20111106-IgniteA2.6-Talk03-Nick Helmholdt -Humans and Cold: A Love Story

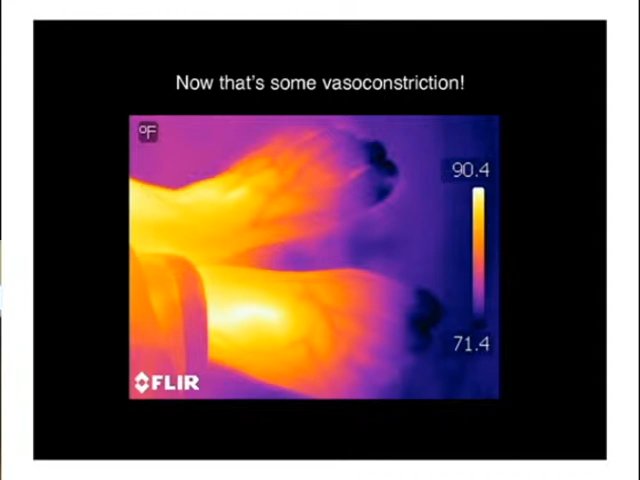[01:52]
On screen: scale top 90.4°F, scale bottom 71.4°F
As you can see in this thermal image of some heat, the toes are actually quite a lot colder than the rest of the foot, meaning the body is actually keeping that heat inside of it. So, what can we do about this?